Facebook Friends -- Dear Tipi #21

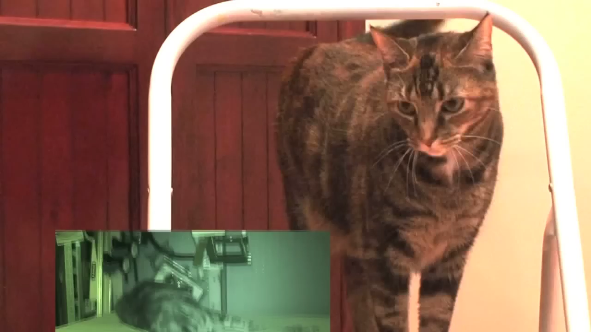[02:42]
As demonstrated by this special infrared footage of me lounging on the tool room table! And look, I was even able to find a nice pile of cat food in the dark!